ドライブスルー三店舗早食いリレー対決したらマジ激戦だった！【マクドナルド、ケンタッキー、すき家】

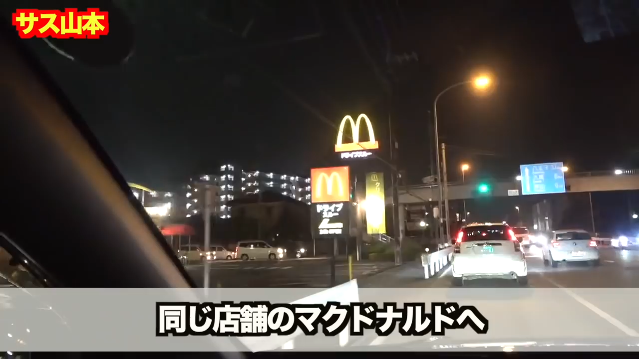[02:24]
早いゲットゲットケンタッキーに向かってたけど途中でマックがあるというラッキーいいですよわーいイエーイ1個目オッケーだ
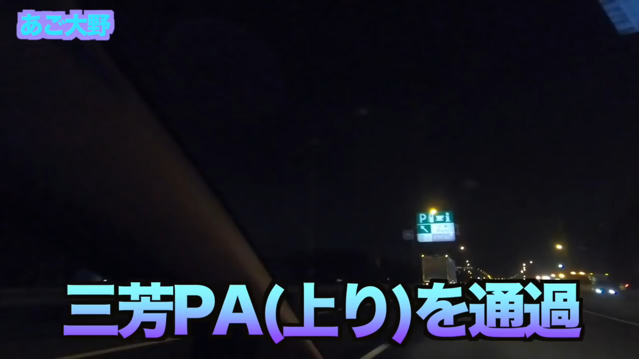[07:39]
はいここは三好でーす!取り着きまーす!はーい!D!1本行って!よっしゃよっしゃー!
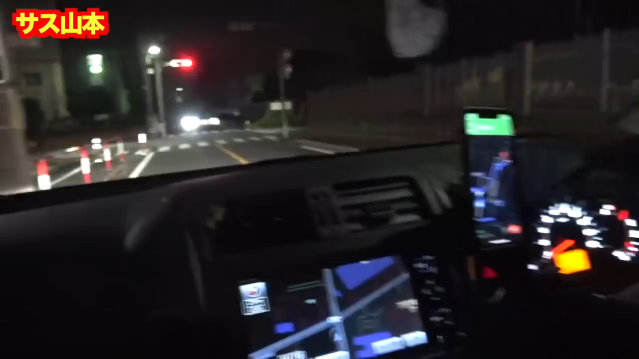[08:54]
絶対高速道路のサービスへの下に着きましたパターンじゃないですかえ?ちゃんと打った?
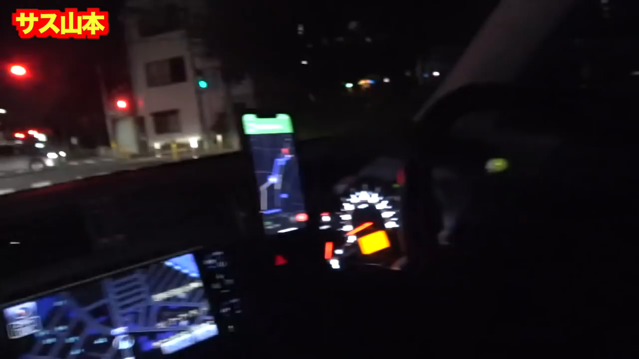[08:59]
3分打ちました下りのパーキング絶対ナビが間違ってるって下手口は右側です今入れんの?
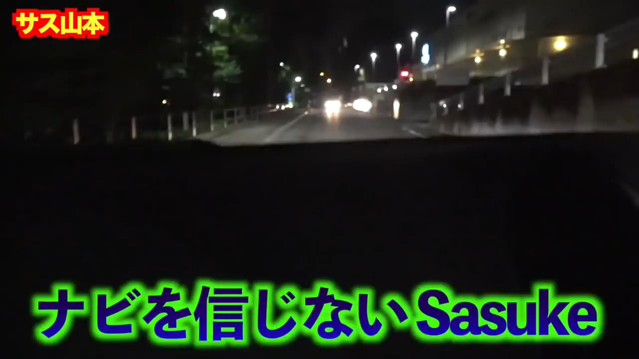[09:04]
これも出口とかじゃなくて入れるあ、入口って書いてあるえ?